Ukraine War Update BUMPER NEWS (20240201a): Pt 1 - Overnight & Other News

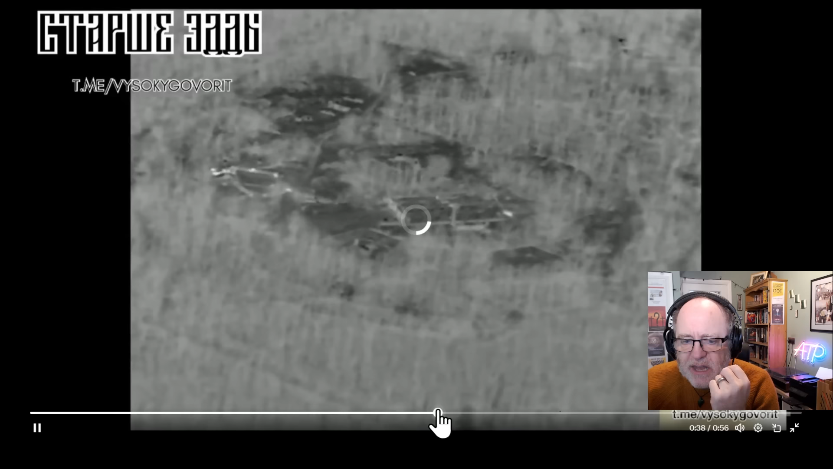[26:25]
And then it is blown up by what looks like some kind of ballistic trajectory.